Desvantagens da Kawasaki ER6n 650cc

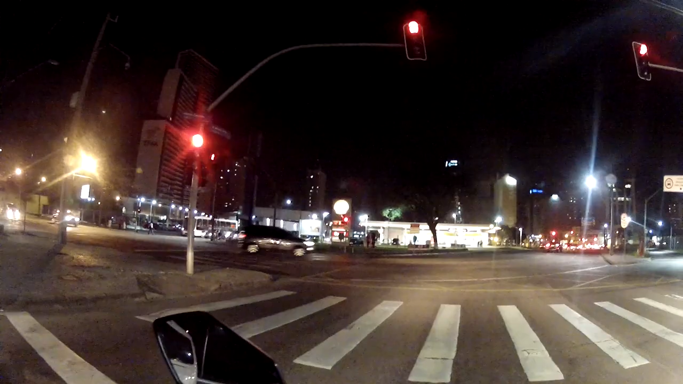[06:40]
Vamos sinal, Aqui começa, Vejão mais central, Já tem mais trânsito, Não queria ter vindo por aqui, Eu ia pra uma rua muito melhor,
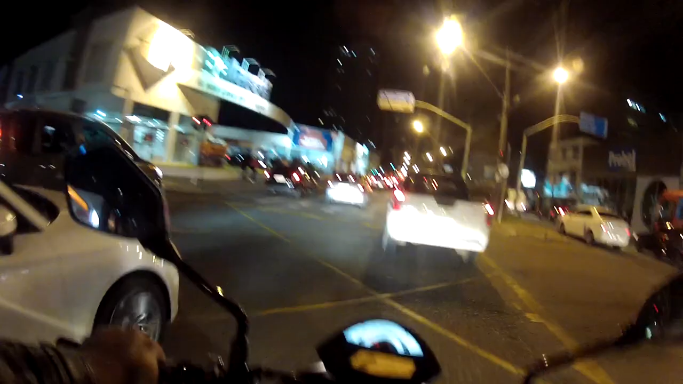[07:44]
Nossa meu, Que que eu fui fazer, Vamos lá né, Olha esse trânsito, Esse trânsito de Curitiba, meu, É uma porcaria,
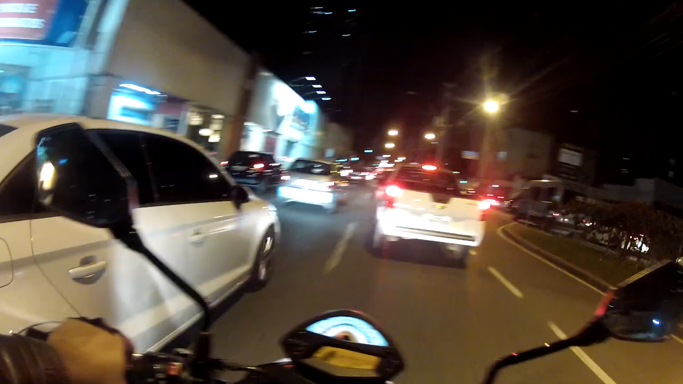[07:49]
A gente tá atrasado, Mas é, Melhor chegar atrasado vivo, Do que não chegar, É, Deixa eu pegar João Negrão aqui, Não, Vamos mais um pouco, Mais um pouco, Freinho, Funcionando bem,
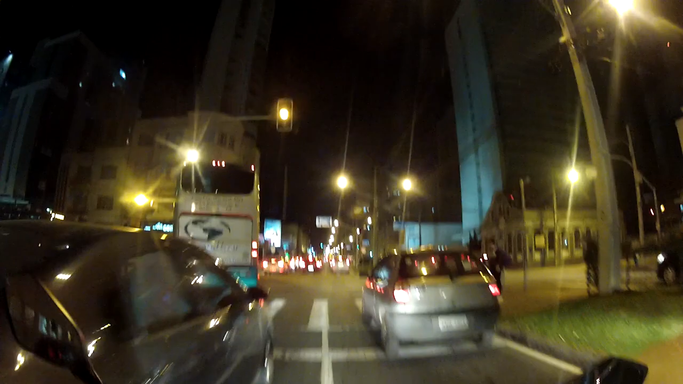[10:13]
Acho que eu vou virar aqui, Deixa eu ver onde é que eu tô, Não vai rolar ainda, Ou vai, Onde que eu tô aqui,
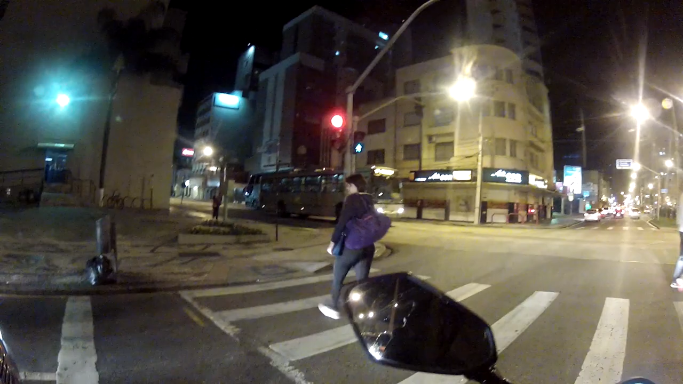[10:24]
Lourenço Pinto, Sei lá, Mulher mais pra cima, Essa aqui é uma avenida, Que o pessoal pega pra ir pra faculdade, Ou foi mal aí galera, Batindo em vocês aí né, Foi mal, Foi mal, Ó lá, Fuel, Tá acabando minha gasolina, Meu Deus do céu, E eu atrasado, Não acabe a gasolina, Não acabe,
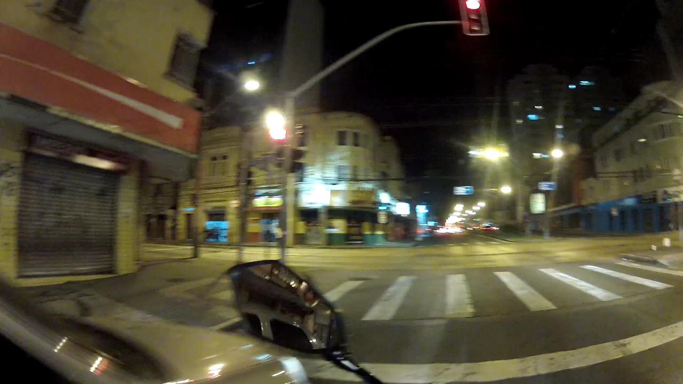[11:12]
Deixa eu ver onde é que eu tô, Marechal Floriano, Mais uma já dá, Apesar que agora eu acho que é tudo fervo, Olha a galera lá, Alternativa,